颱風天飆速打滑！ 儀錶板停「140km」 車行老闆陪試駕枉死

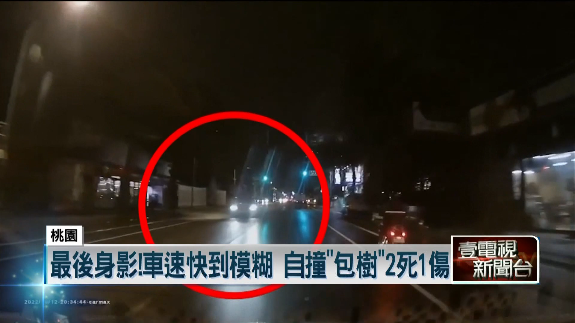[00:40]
对向轿车驾驶吓得惊呼连连。桃园市八德区东荣北路12号晚间发生一起死亡车祸。 34分44秒。